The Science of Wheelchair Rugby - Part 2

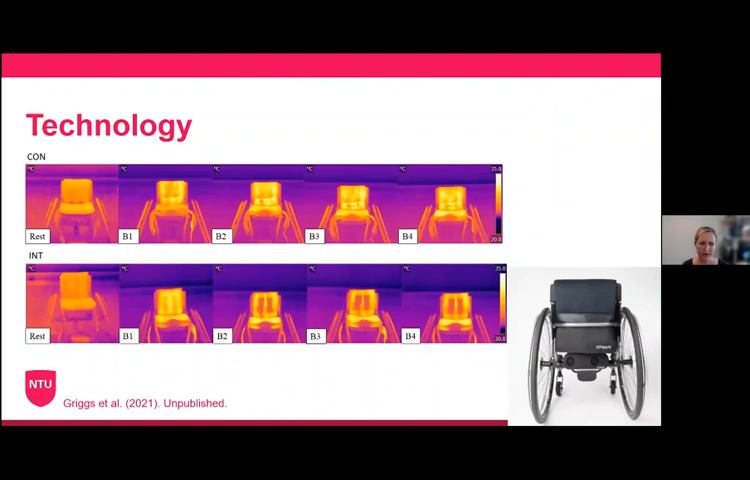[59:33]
looking at effectiveness in a kind of physical activity sense, just doing some low intensity pushing. And you can see from the infrared images where the channels of the wheel air on the backrest itself with the kind of black darker regions on the bottom images on the screen.